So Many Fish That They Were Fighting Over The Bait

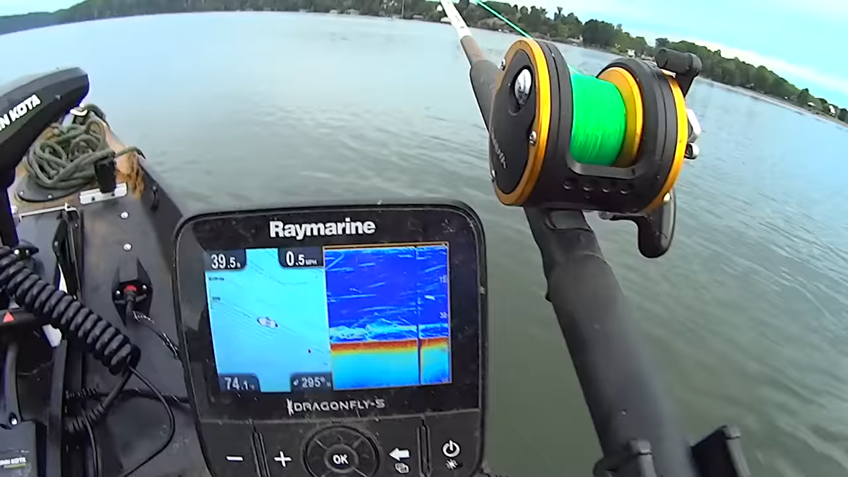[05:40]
all them little squiggles right there that's just small fish all over my baits down there